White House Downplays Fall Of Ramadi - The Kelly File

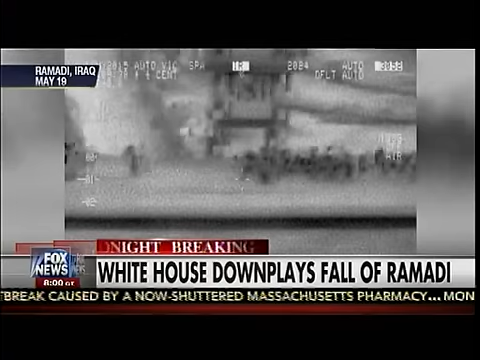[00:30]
The terrorists captured the prize over the weekend, and today we got a copy of this video, Iraqi soldiers scrambling in a chaotic retreat as the terrorists swept in.